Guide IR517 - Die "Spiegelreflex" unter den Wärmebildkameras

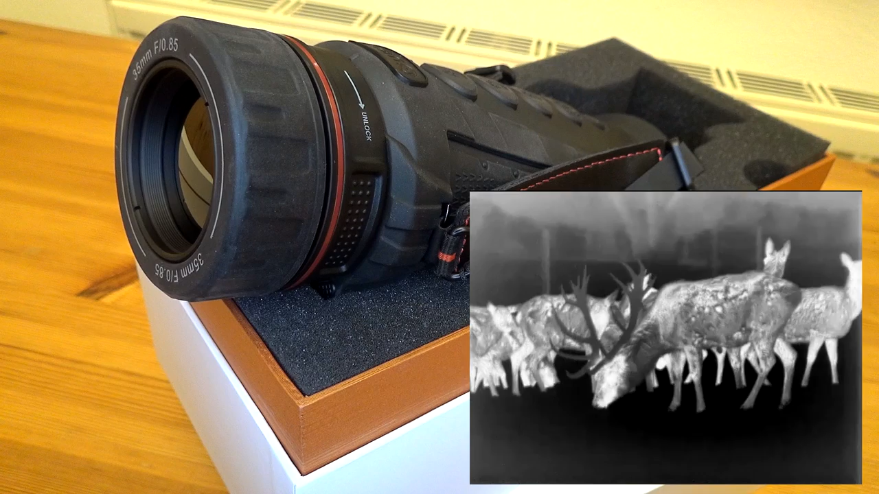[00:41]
Am Ende dieses Videos zeige ich Ihnen noch ein paar Videoausschnitte, die dies verdeutlichen. Die Kamera ist zwar auch mit einem kleinen Sensor verfügbar,